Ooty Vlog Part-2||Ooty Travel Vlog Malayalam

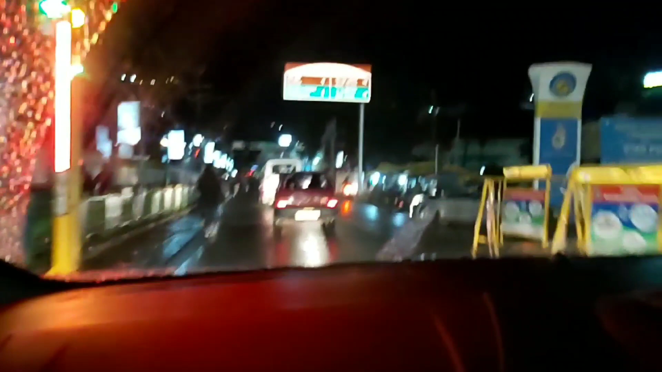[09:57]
പിന്നെ തലശ്ശേരി ഹോട്ടലുണ്ട്, ഇവിടെ നിന്നാണ് ഫുഡ് കഴിച്ചത്. അപ്പോൾ ഇതാ ഫുഡ് കഴിക്കാനെത്തി, കുപ്പണ്ണയിലാണ് നമ്മൾ കയറിയിരിക്കുന്നത്.
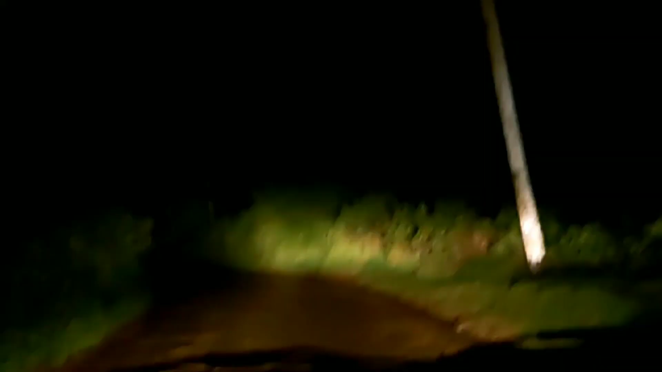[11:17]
ഓപ്പോസിറ്റ് ഒരു വണ്ടി വരുമ്പോൾ ഇതാ ഇതുപോലെ ഒരു വണ്ടി വരുമ്പോൾ നമുക്ക് സൈഡ് കൊടുക്കാൻ തന്നെ കഷ്ടിയുള്ള സ്ഥലമുള്ളൂ.
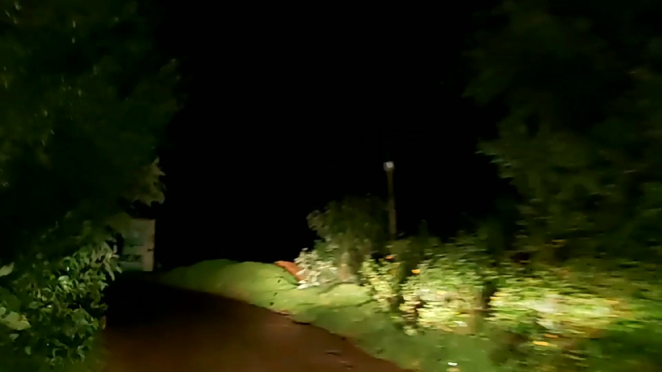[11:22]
അതുപോലെയുള്ളൊരു റോഡുകളാണ് എല്ലായിടത്തും ഇവിടെ. ഏകദേശം നമ്മൾ എത്താറായി തുടങ്ങിയിട്ടുണ്ട്, ലൈറ്റുകളൊക്കെ കണ്ടു തുടങ്ങി. ഇനി ഇവിടുന്ന് അങ്ങോട്ട് നിറച്ച് വീടുകളും കോട്ടേജുകളും റൂംസൊക്കെ ആണ്.
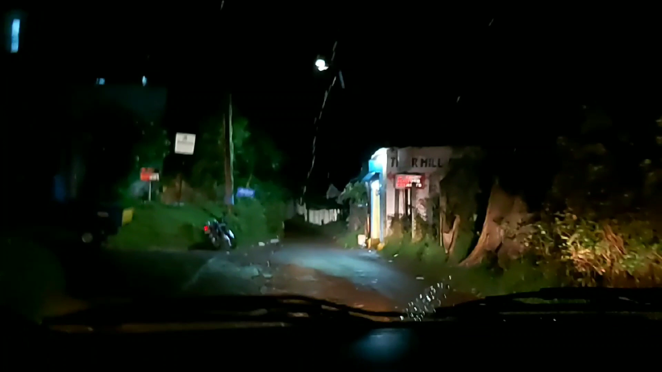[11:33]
അപ്പോൾ ഇന്നത്തോടു കൂടി ഊട്ടിയിലെ കാഴ്ചയൊക്കെ കഴിഞ്ഞു കേട്ടോ.